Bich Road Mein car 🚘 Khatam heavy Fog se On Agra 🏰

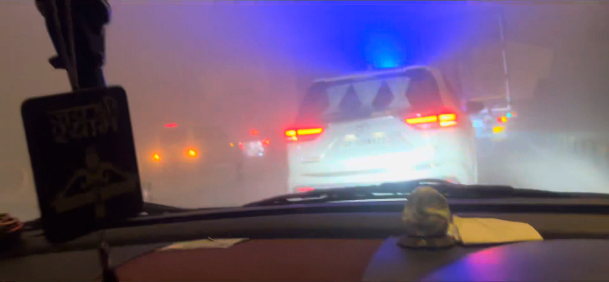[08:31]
टाइम 7:52, टोल भी ना दिख रहा है, टोल की एक लाइट भी ना दिख रही,
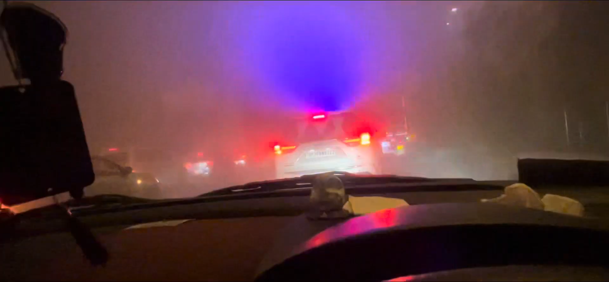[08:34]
तो गाड़ियों से पता चल रहा है ना, तो टोल ही नहीं दिख रहा।